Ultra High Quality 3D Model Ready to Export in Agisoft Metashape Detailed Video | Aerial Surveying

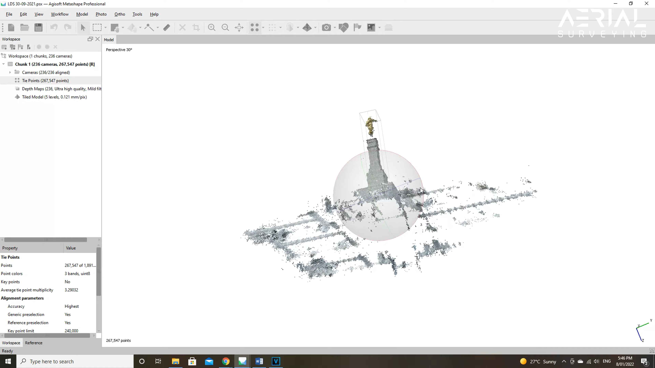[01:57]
The key point limit is the number of points Metashape will extract from each photograph.
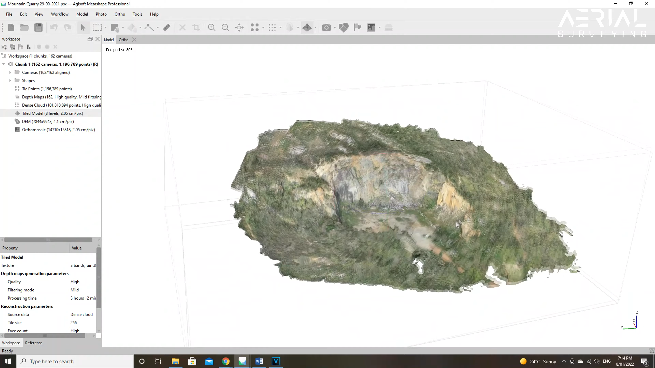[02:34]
This means that out of every 40,000 key points per photograph, the best matching 1000 are selected and used as tie points.
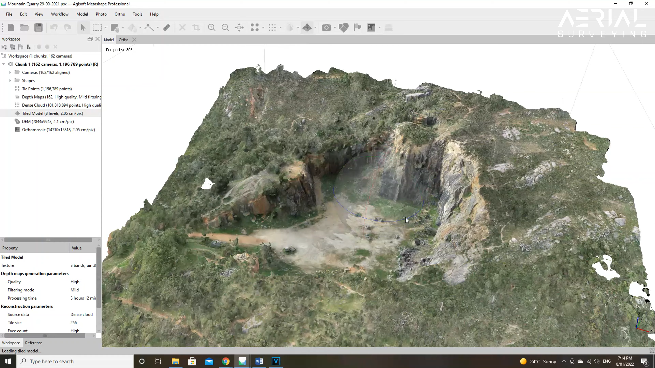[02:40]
The next checkbox is the adaptive camera model fitting.
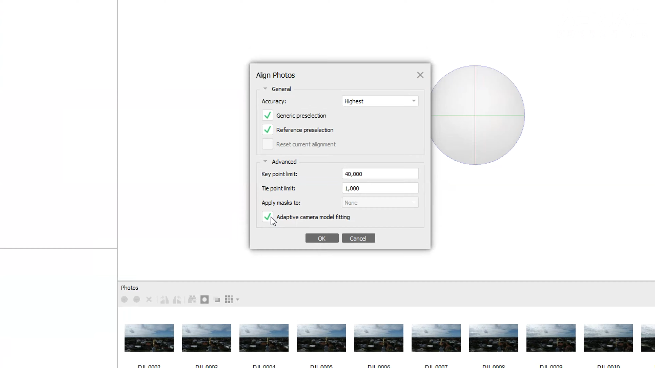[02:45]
When this option is left unchecked, Metashape will refine only the minimal fixed camera parameters such as focal length,
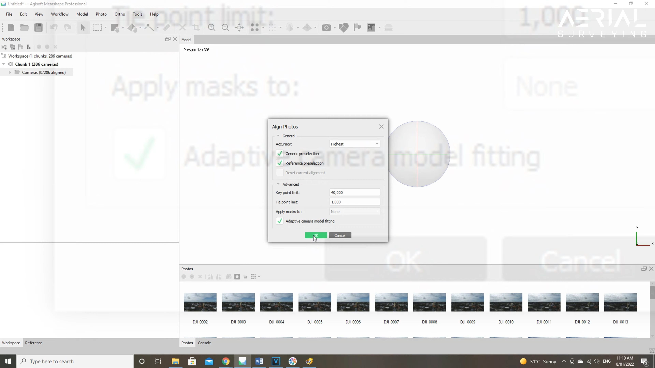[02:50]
principal point position, three radial distortion coefficients,
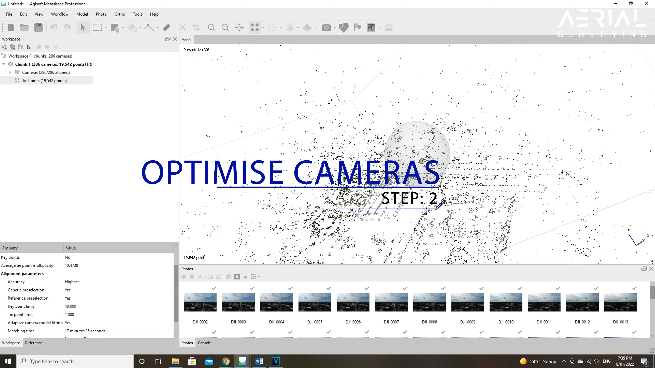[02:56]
K1, K2 and K3, and two tangential distortion coefficients.
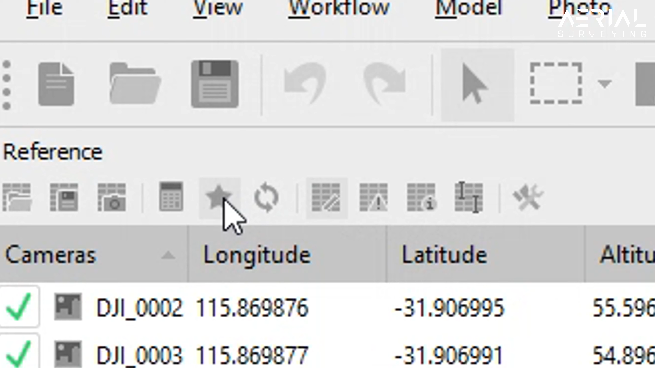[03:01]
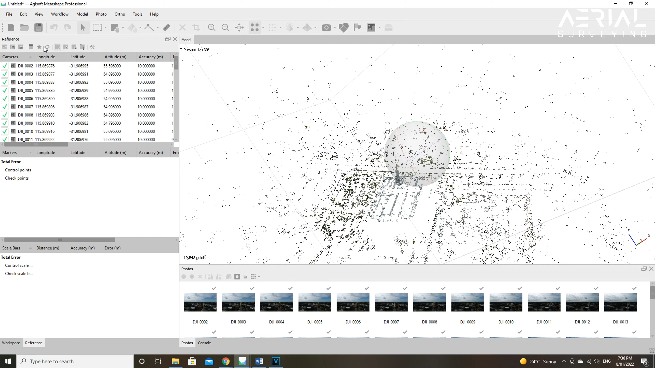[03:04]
Leaving this option unchecked is okay for a standard aerial survey with less geometry.
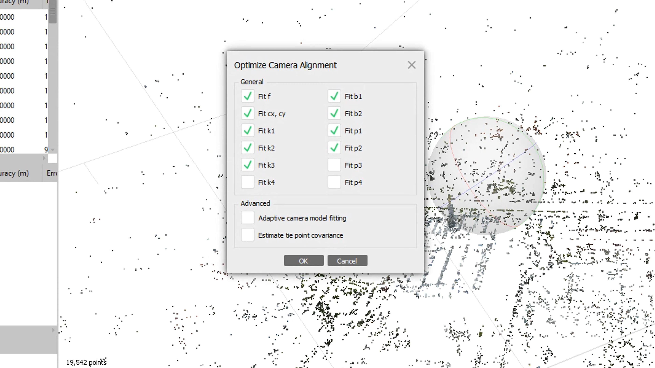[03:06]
However, if you have a survey with more geometry,
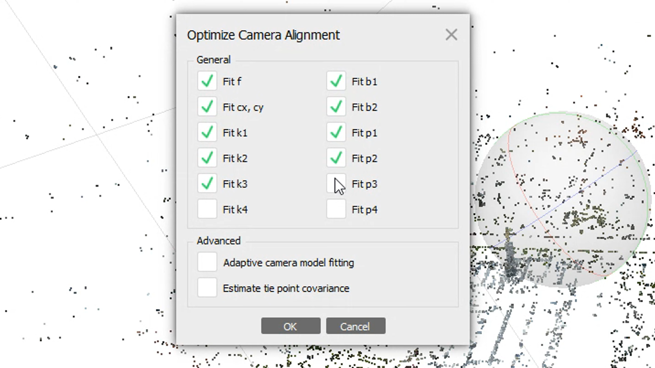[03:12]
then checking this option will produce better results as it adjusts extra parameters.
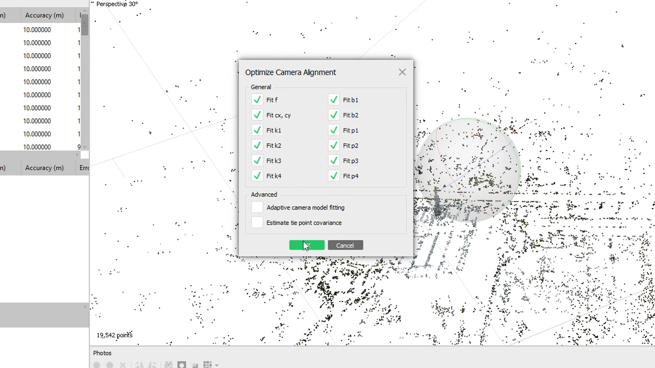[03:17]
Now we can optimize the camera alignment.
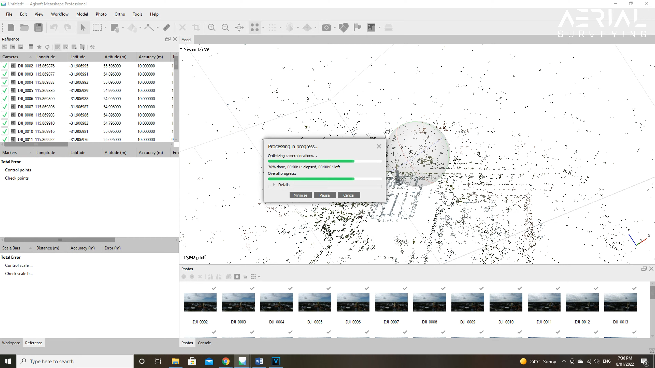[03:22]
Optimization of cameras should be performed before building a dense cloud or a mesh otherwise the dense cloud will be discarded.
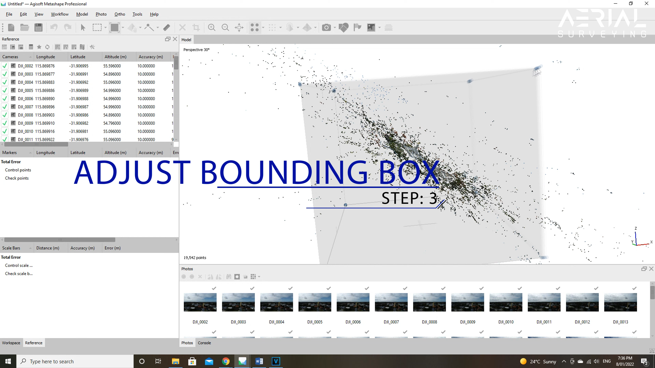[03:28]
You should select camera parameters based on the camera type used. This is listed in more detail in the Agisoft manual. You can add more parameters or alternatively you can select the adaptive camera model fitting option which enables
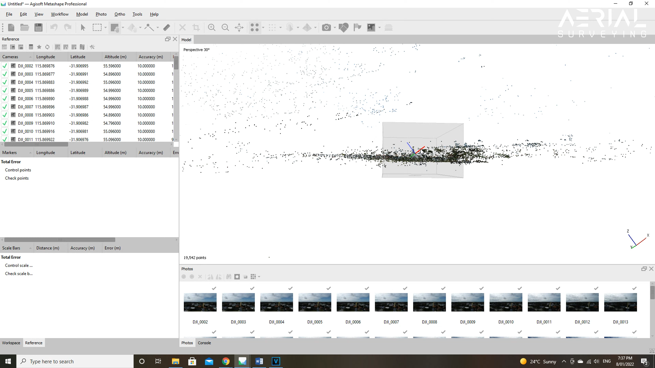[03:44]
automatic selection of camera parameters to be included into adjustment based on their reliability estimates. Once cameras are optimized,
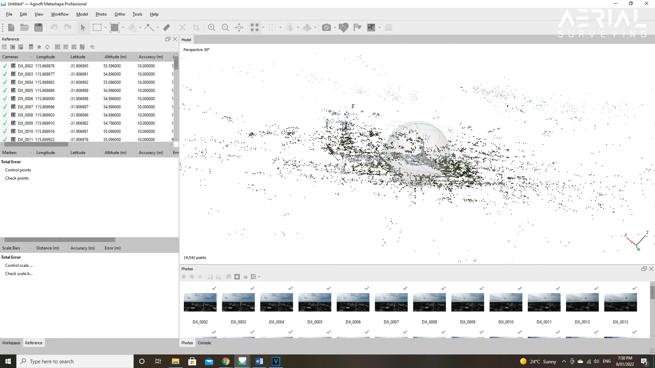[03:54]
you can then position the bounding box and resize to further isolate your model for processing.
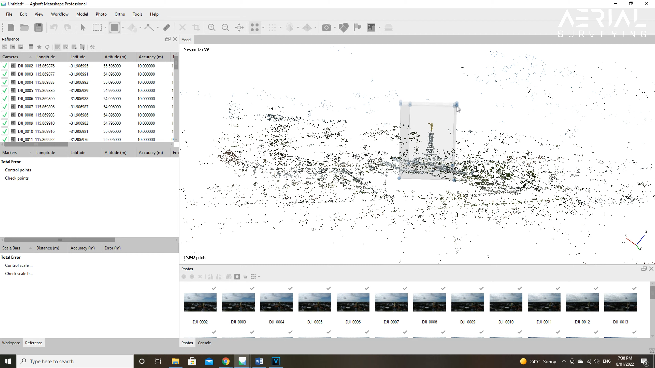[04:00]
You may have to play around here with various views in order to contain the points you wish Metashape to process. You can also change the script HTML of the bounding box to resize it automatically.